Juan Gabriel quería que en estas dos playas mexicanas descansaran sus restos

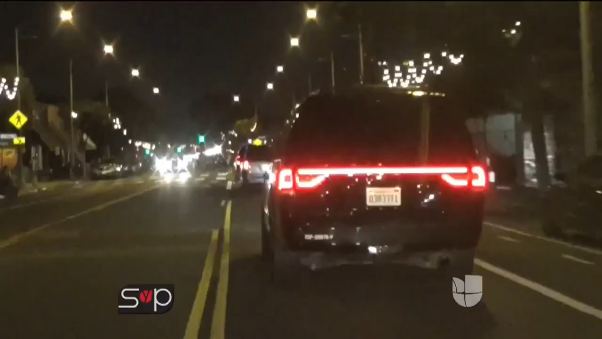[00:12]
Juárez fue el primer camarógrafo que llegó a esta funeraria y logró tener estas imágenes en exclusiva donde vemos salir al hijo de Juan
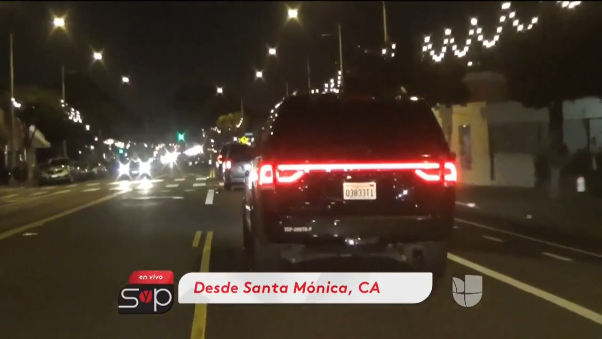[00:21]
Gabriel desde el edificio donde se estaba hospedando Juan Gabriel aquí en Santa Mónica venir directamente
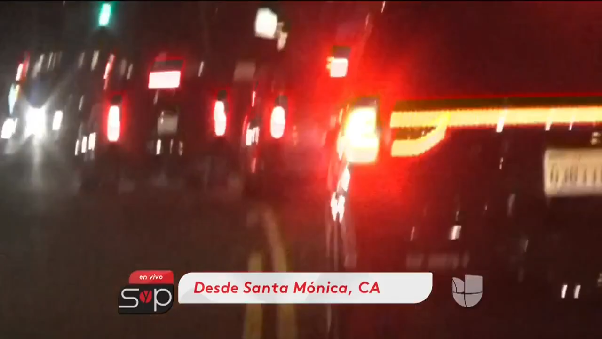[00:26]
hasta esta funeraria en estas imágenes vemos a tres camionetas la